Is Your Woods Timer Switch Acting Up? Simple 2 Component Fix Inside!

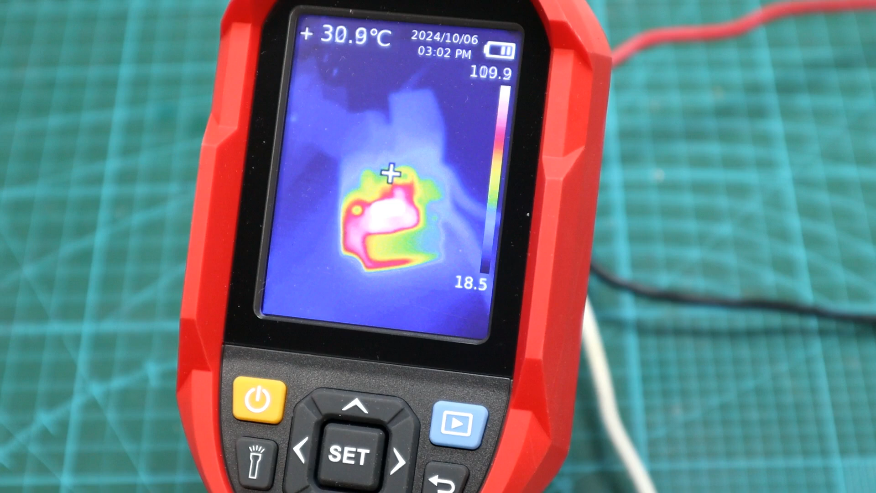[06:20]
On screen: spot 30.9°C
About 110 Celsius. Fairly warm. What's interesting though, is when you turn the actual timer on,